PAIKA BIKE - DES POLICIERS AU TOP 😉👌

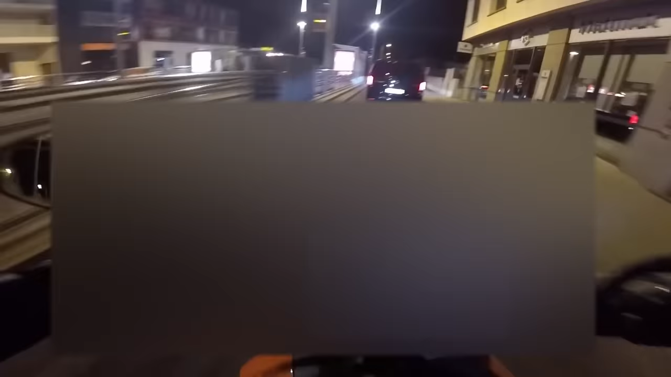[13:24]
Oh là là! Oh le bordel! Ah putain, au début je me disais pourquoi elle me fait des appels de phare. Je me disais wesh, qu'est-ce qui se passe, genre s'il faut c'est la police ou un truc comme ça, tu vois, des fois il y a des polices banalisées.
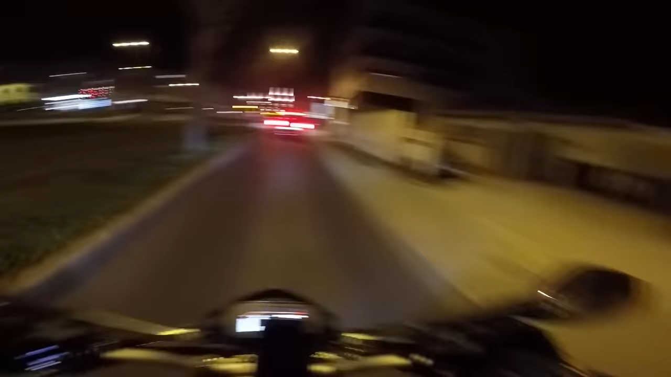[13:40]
Et je me fais oh fais chier, surtout qu'elle me fait un appel de phare, deux appels de phare. Là y a un petit souci là, y a un petit souci tu vois.
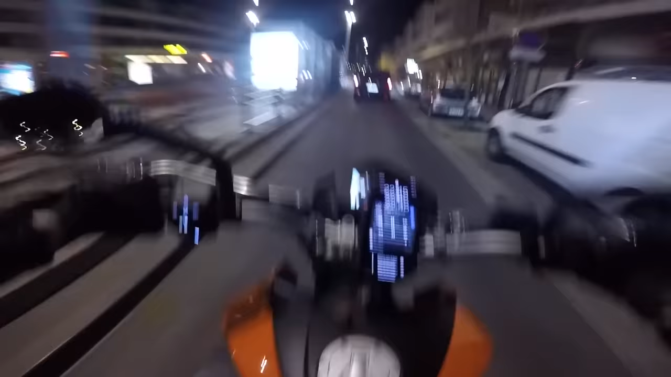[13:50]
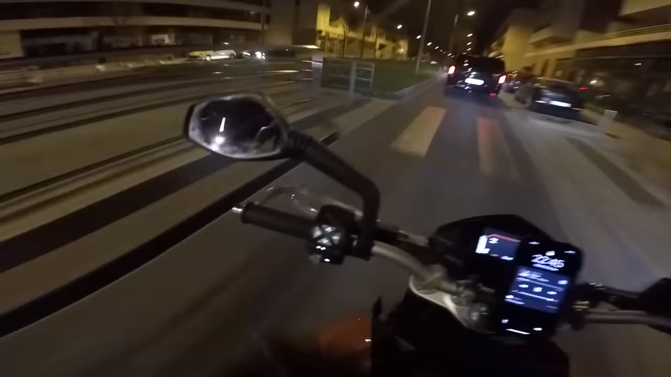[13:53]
Eh non, en fait c'était juste des gens comme ça, et ils ont kiffé les petits wheelings. Ah, j'ai vraiment fait gaffe parce qu'il y avait les travaux et tout. Et surtout que je sais pas en faire. Et du coup j'ai eu peur. Je me suis dit ah ouais c'est bon je suis mort là. Et en fait non ça va, heureusement.